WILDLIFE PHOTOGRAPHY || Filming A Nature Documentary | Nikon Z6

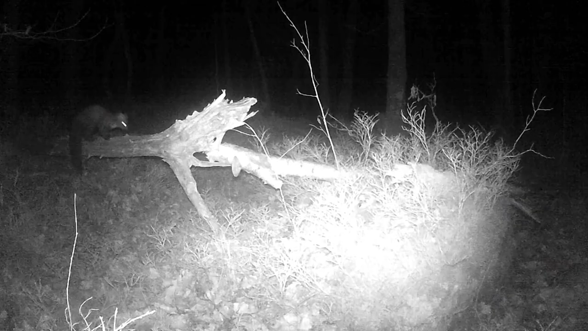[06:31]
Second, off the track is better than frequency. So my friend, the pine marten, came back. I have it from another perspective.